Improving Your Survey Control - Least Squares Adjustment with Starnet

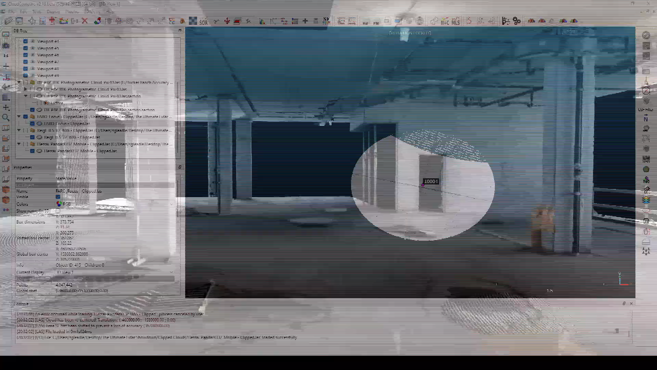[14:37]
the need to accurately place them and tie scans together becomes more and more important.
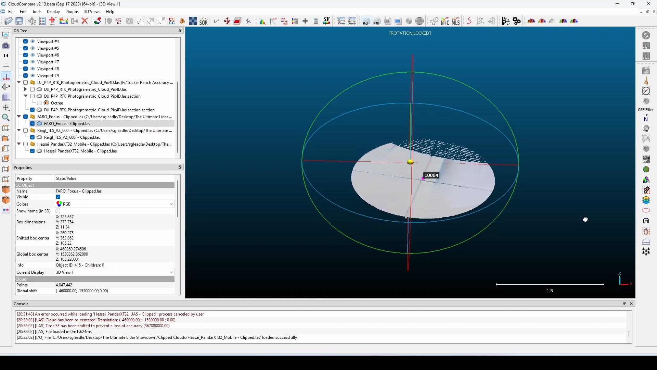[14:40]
If we're using a terrestrial scanner that is good to within 100,